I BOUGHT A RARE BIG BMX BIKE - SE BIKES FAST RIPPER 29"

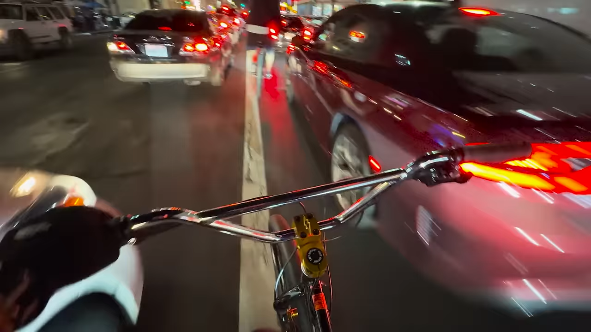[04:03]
trying not to hit anybody doing a pretty good job so far oh look at that
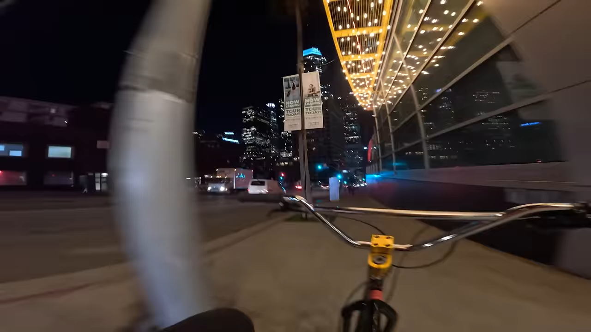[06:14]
got people honking we got people walking let's get into our max gear so this thing has gears
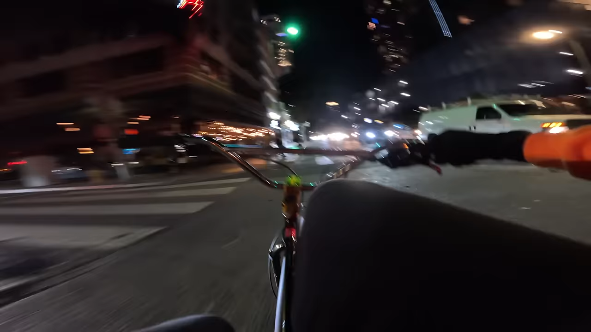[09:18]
all right let's get a little bit of traffic splitting this bike mobs so well it's fast
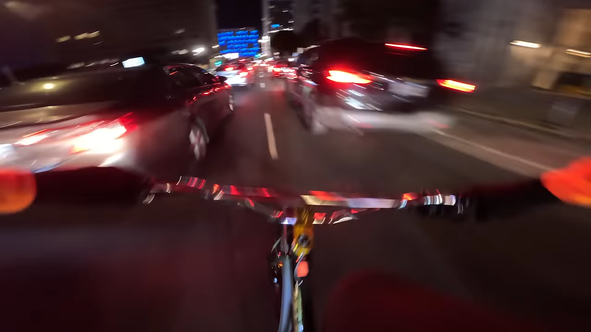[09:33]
one thing that i do like is since it is a or since there's no suspension it's fully rigid you don't lose any of your power that you put down to the bike it's fast it's actually very fast it earns its name the fast ripper
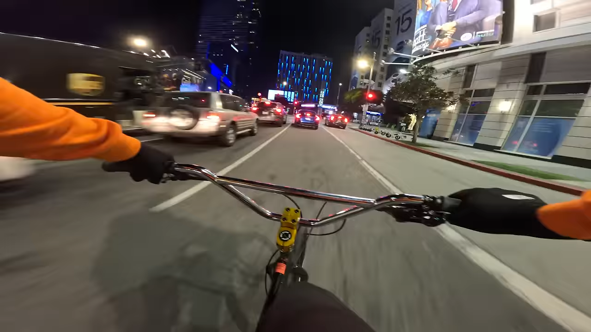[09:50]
you know these are all rigid bikes but this one given that it's got the shram group set actually you know
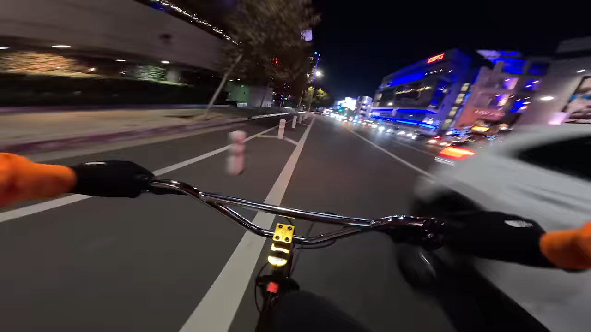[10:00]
it's nice it's nice being able to cook at full speed we got a bus coming in hot we will not be doing any swerving i don't i don't believe in that stuff